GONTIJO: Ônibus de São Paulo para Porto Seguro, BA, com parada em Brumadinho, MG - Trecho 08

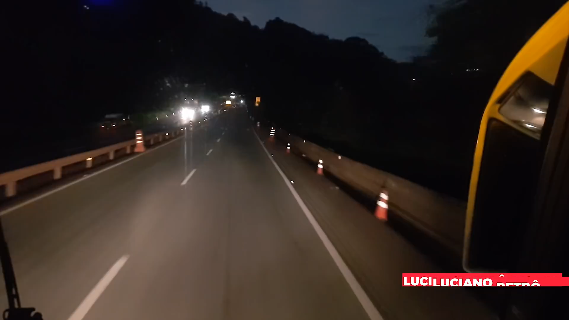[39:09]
o quilômetro 527 da rodovia, em Brumadinho, sentido Belo Horizonte, foi interditado por conta de uma erosão no acostamento e na faixa direita na via. O local está devidamente sinalizado com faixa reversível do quilômetro 525 ao quilômetro 529, onde o tráfego fluirá por mão dupla na pista sentido São Paulo.